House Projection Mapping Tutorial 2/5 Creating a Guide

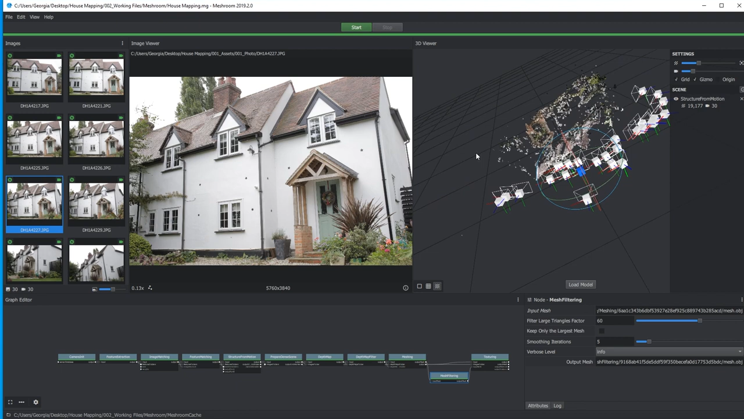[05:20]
The process has completed and over here we can see a point cloud of our reconstructed scene. It's upside down but that's okay. Hit load model to create a surface with your points.
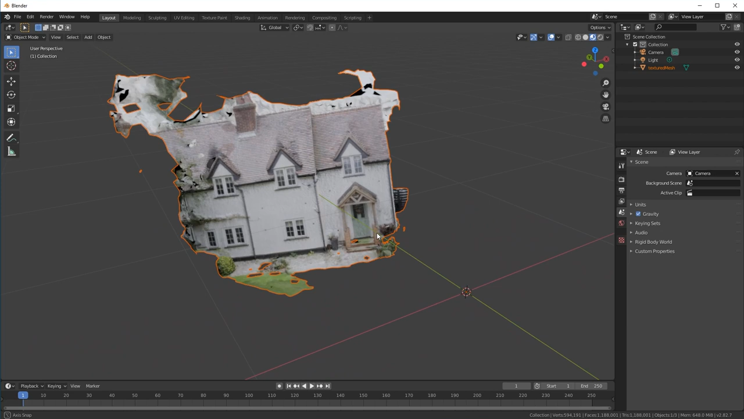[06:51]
And control middle mouse to dolly in and out. We want to adjust the orientation of the model so that it lines up with the X, Y and Z axes. To make this easier I want to centre the pivot point of the model and move it to the origin. I can do that by selecting it, right clicking and going to set origin and choosing geometry to origin. Right now I'm viewing the model with a perspective camera. Instead I want to view it through an orthographic camera which does not have perspective to help me line up the model with the axes.
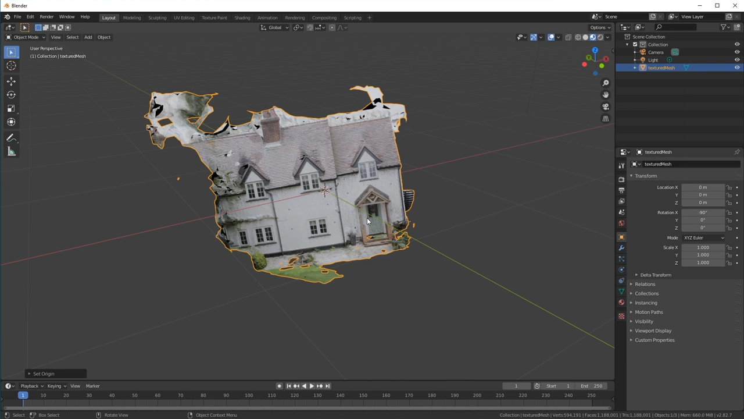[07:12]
Go to view, viewport and select front camera. Select the move tool and grab
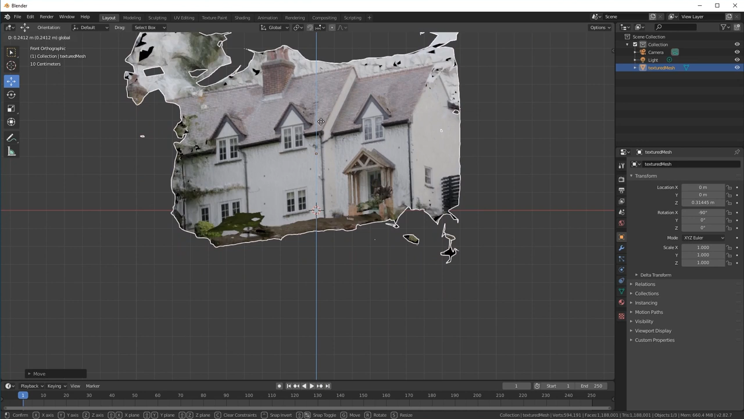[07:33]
and drag the handles to move the model up onto the ground plane. Now select the rotate tool and rotate the model until it is more aligned with the X, Y and Z axes.
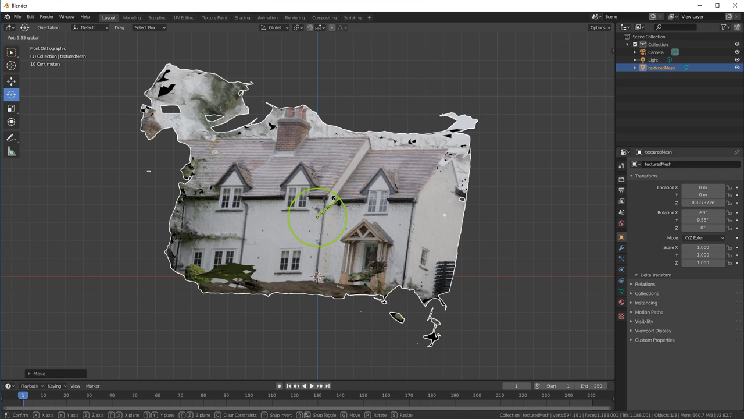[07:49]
I'm going to quickly clean up some of this unnecessary geometry around the main house.
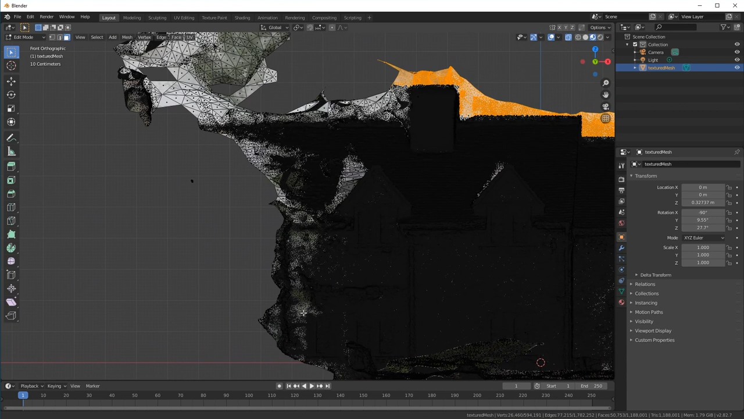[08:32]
Then I can delete the faces.
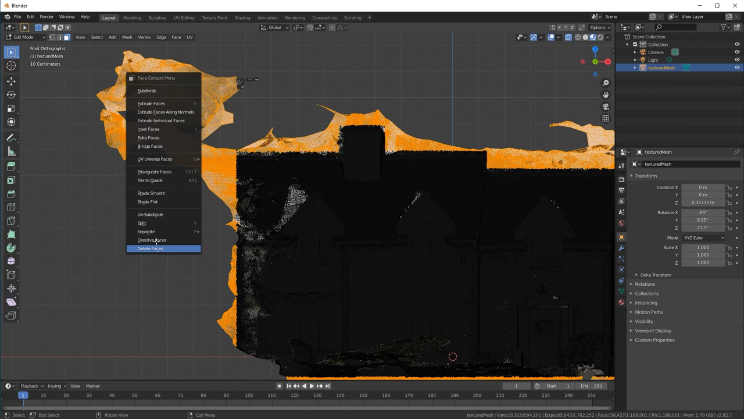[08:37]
Go back into object mode.
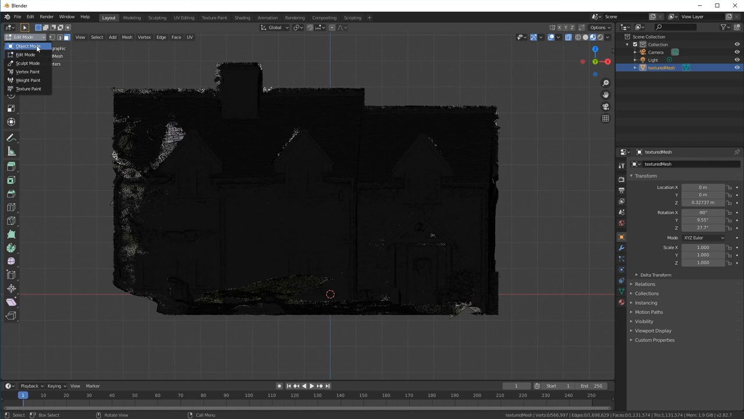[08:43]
Now view your model through the right camera.
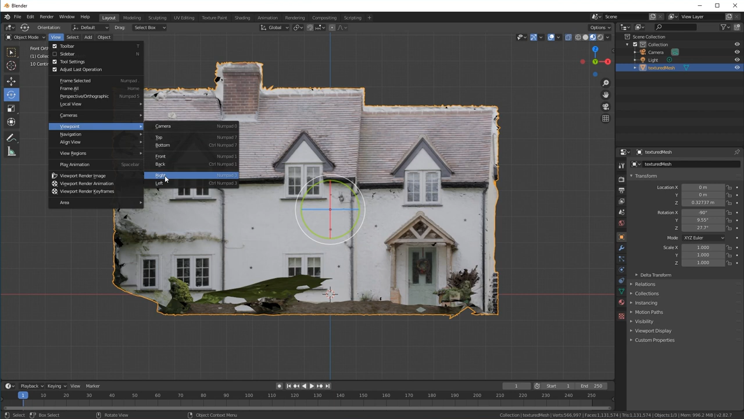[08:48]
Use the rotate tool again and straighten up your model.
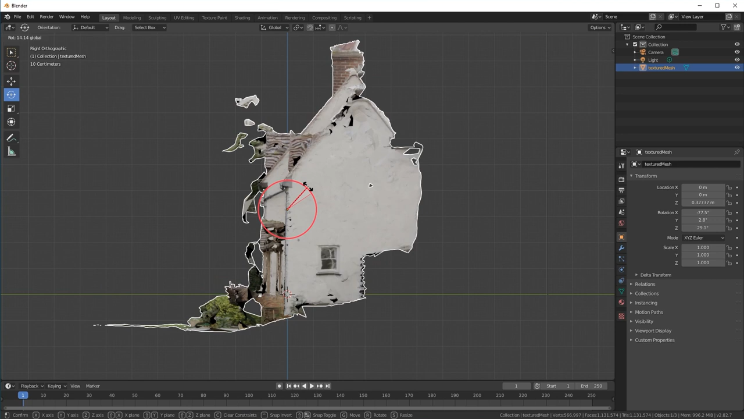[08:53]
Delete more unwanted geometry if necessary.
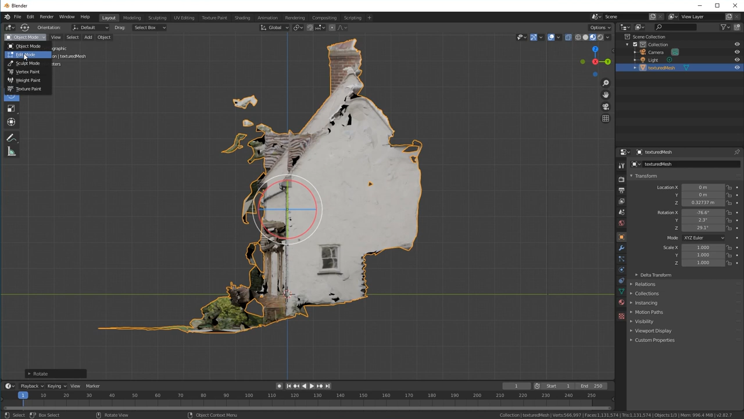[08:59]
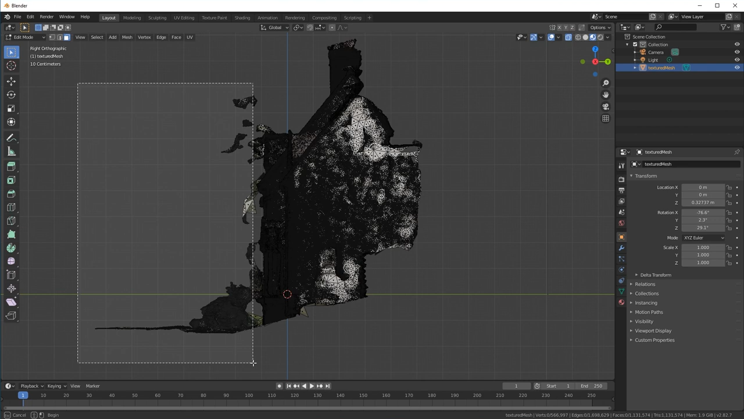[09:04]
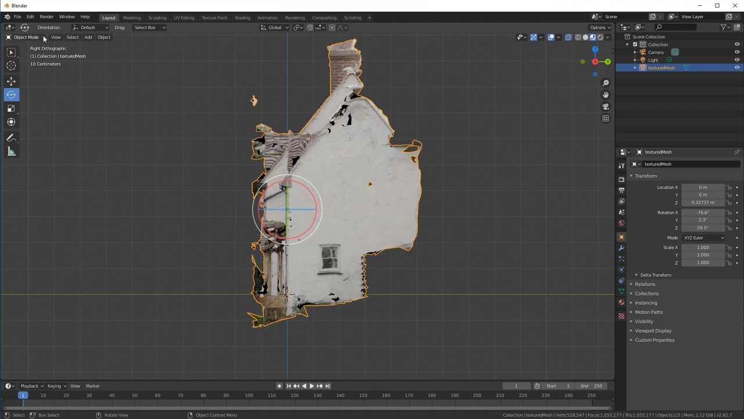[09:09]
Lastly view your model from the top, straighten it up and delete any extra surfaces.
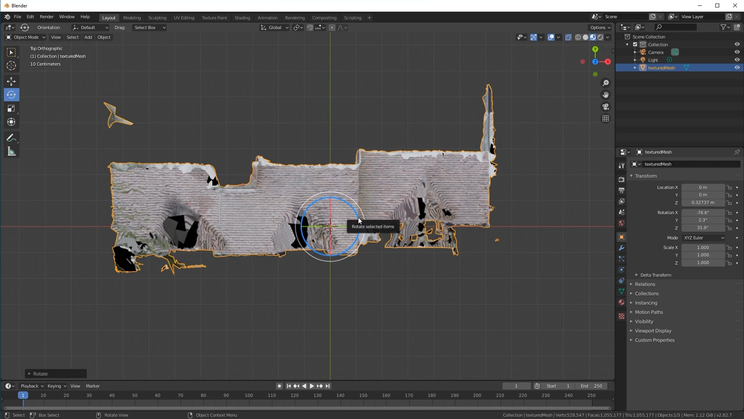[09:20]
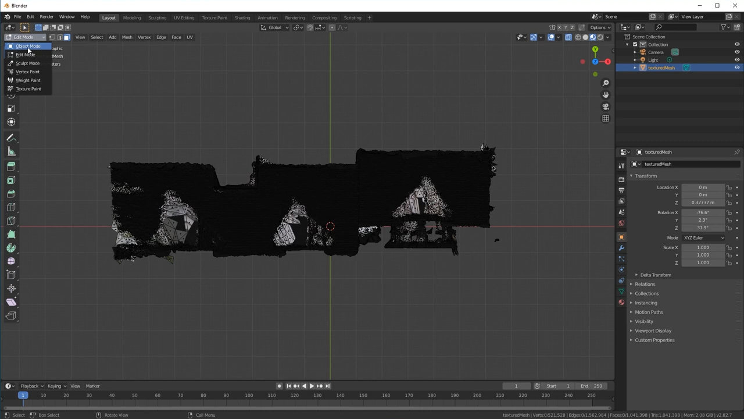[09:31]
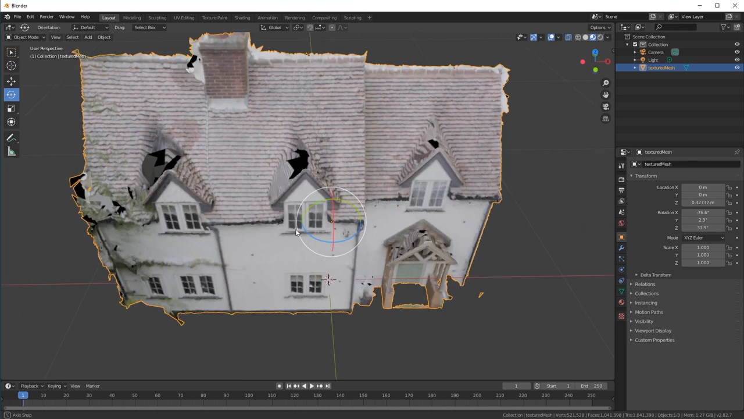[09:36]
Finally I'm going to get rid of any floating bits of geometry. Using a select box make a small selection on the main part of your model.
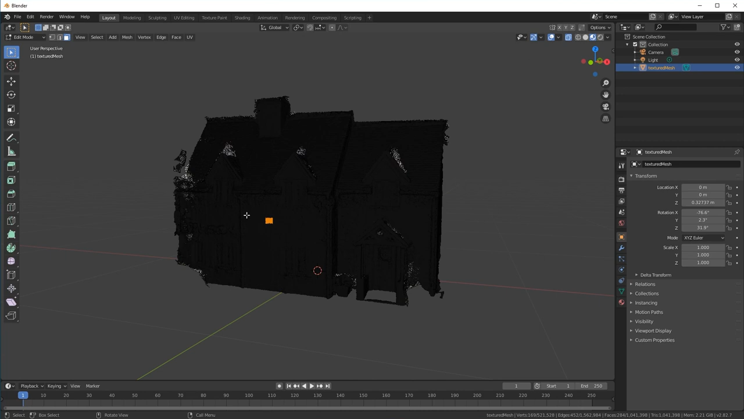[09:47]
Then go to select, select linked, then linked again.